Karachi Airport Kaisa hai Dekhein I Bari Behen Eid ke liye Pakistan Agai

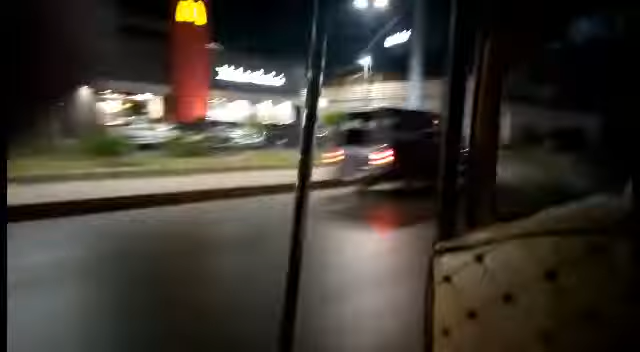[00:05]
और यहाँ पर हम लोग जा रहे हैं रिक्षे में बैन को पिक करने के लिए लेट नाइट ये फ्राइट थी उसकी और बारी करने के थोड़ देर के पाद ही हम लोग निकल गए थैर्फूर्ट की